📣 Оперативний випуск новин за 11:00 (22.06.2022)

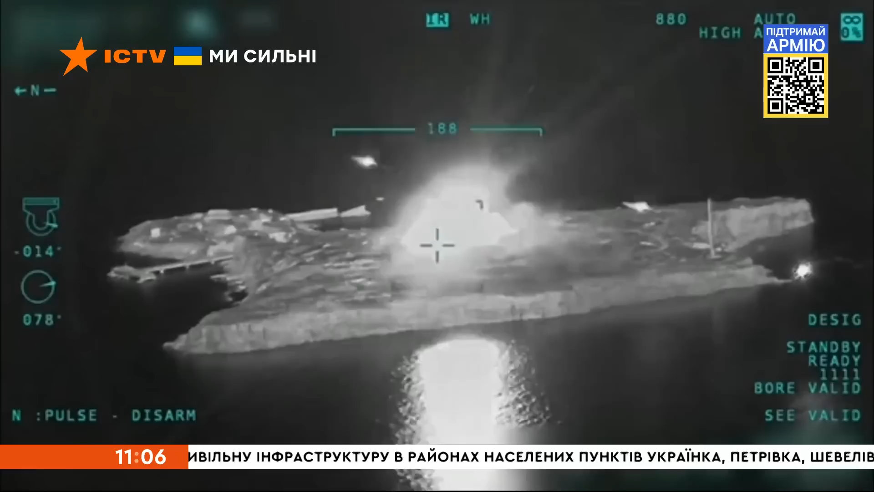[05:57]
Уже відомо, що на Зміїному наші армійці влучили у ворожий зенітно-ракетний комплекс «Панцер-С-1», радіолокаційну станцію та автомобільну техніку.
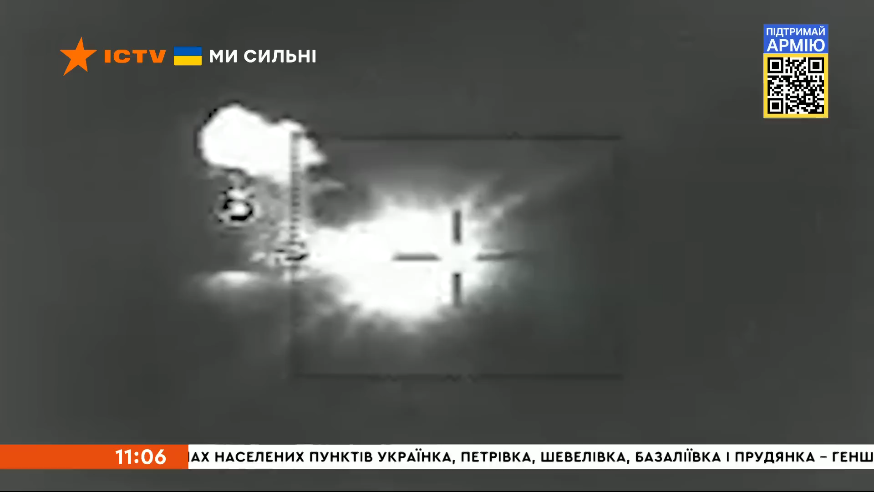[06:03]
Та остаточні втрати ворога ще поточнять згодом.